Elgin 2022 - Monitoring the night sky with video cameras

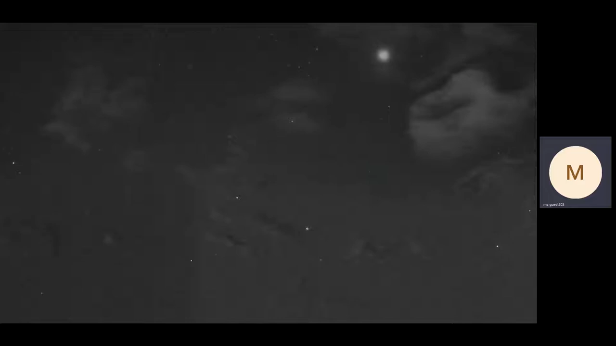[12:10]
And it just happened to be recorded on my video because I've got loads of cameras and they're always looking at the sky. So we found out what it was eventually. So this is again a spacecraft, this time a Russian one.